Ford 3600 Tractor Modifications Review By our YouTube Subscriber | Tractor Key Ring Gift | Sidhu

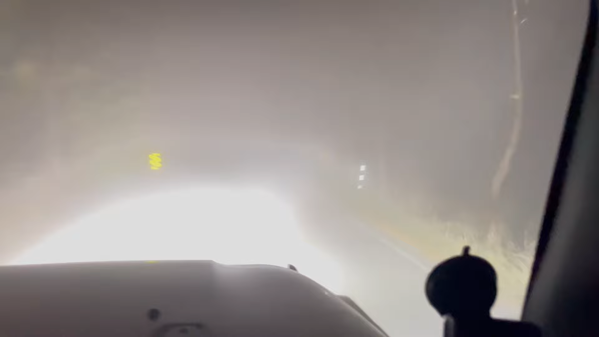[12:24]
मुंडे दे जिहदे जख्म सी लत्त दे उत्ते ते पहला गिड़े पए हुए सी उस तों बाद हुण तां जख्म हिसाब च आ गया बई मैं एक दिन छड्ड के डेली वांगू ही आ रहे हां असीं उरे ते उत्थे चले सीगे धुंद बहुत ज़्यादा हैगी कुछ दिख नहीं रहा रोड के उत्ते
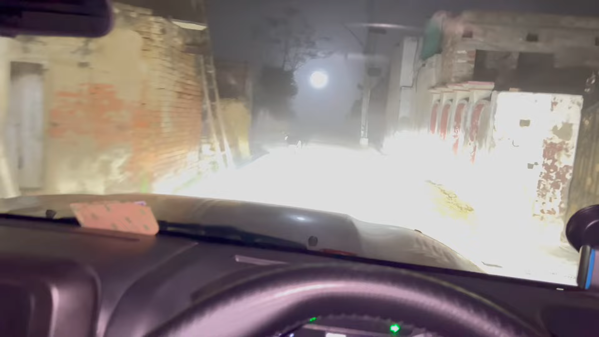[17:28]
ਮਰਜ਼ੀ ਕਰੇ ਹਨਾ ਇੱਕ ਵਾਰ ਆਪਾਂ ਆਪਦੀ ਸੇਵਾ ਪੂਰੀ ਕਰ ਦਈਏ ਧੁੰਦ ਬਹੁਤ ਹੈ ਭਾਈ ਸੰਗਰੂਰ ਜਾ ਕੇ ਮਿਲਦੇ